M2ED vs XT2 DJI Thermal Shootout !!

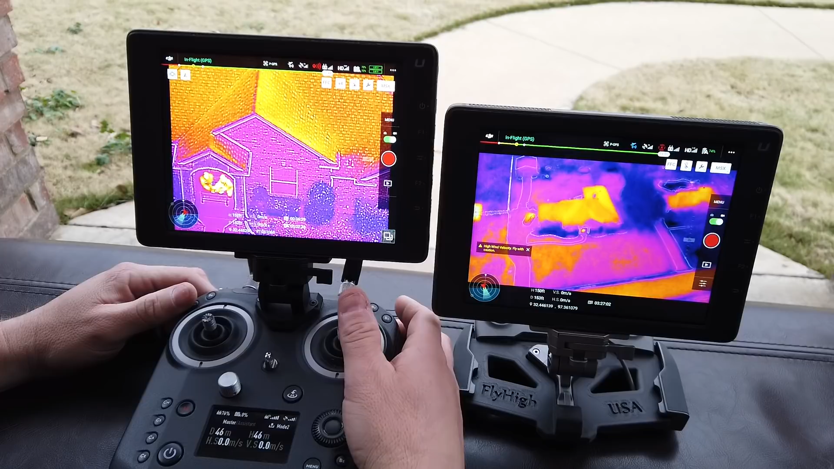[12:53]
Yep. I can see an object in your hand. As you can see, that cold, dark spot in his hand happens to be a cell phone. But I can still make all that out with the X-T2. Again, the difference between these two, just at that level, is substantial. Let me go ahead and go back to 1X. Zoom. Zoom. Okay. Now, let's do the final one. Let's just take it up to 200. We're going to go 200 up and 200 out.
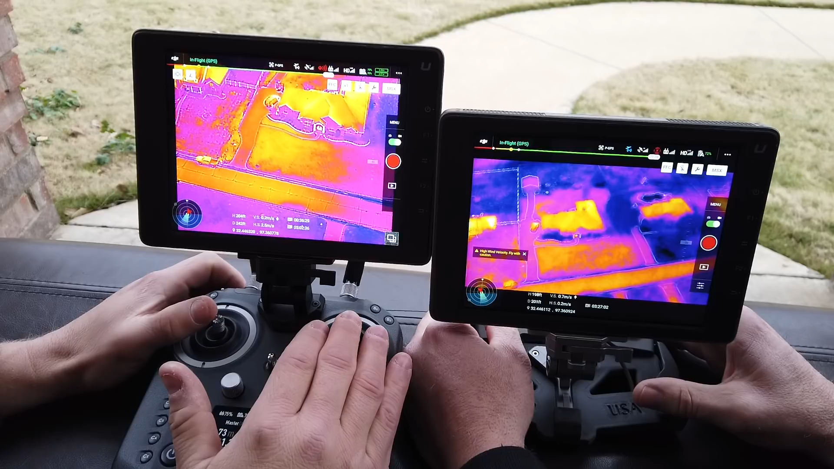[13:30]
Oops. I'm out. I'm past 200 out. Come in some. Come in some. Come in some. Come in some. Come in some. Come in some. Okay. So, close enough. Okay. So, here, if you look over here on the Mavic 2 Enterprise Dual, it's all kind of blending in now. You can't even really so much make out the textures around my house. My house is kind of a blob at this point. I see that there's objects, but I can't identify anything. On the X-T2, I can still make out two individuals under the porch at 1X zoom.
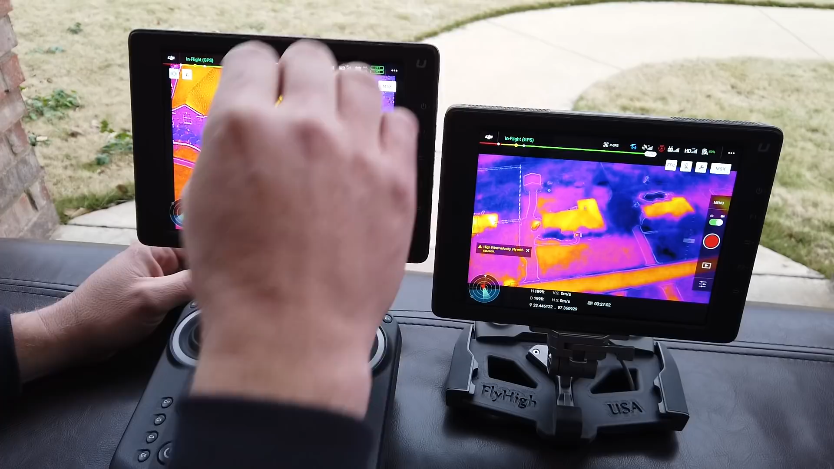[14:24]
Let's go ahead and zoom in. Okay. There's 2X. Go ahead and move your hand. I can even see an object in your hand. Let's go ahead and do 4X zoom to get in a little closer. I can see that dark, cold object in your hand at this level. Clearly see it. So, anyway, wanted to really show you the difference. I think this kind of highlights it and shows exactly why you definitely do not want to replace any X-T or X-T2 with the Mavic 2 Enterprise Dual, but it is a perfect complement. You know, where I see it being used the most,
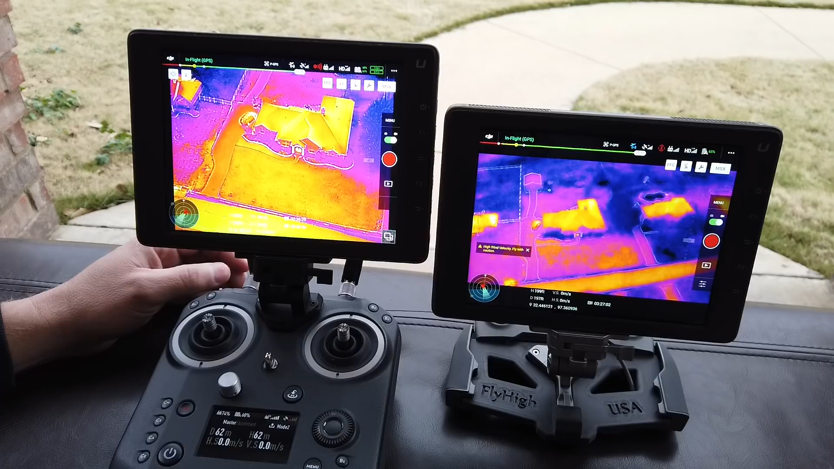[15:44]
But, at 200 feet, everything blends in, and at 200 feet up and out, you're just still very clearly seeing everything on the X-T and X-T2. Alright, got anything else, Jared? No? Sounds good. Pretty clear to you as well? Absolutely. Alright, cool. Alright, well, thanks a lot, guys. Hope this helps out. You too. Bye.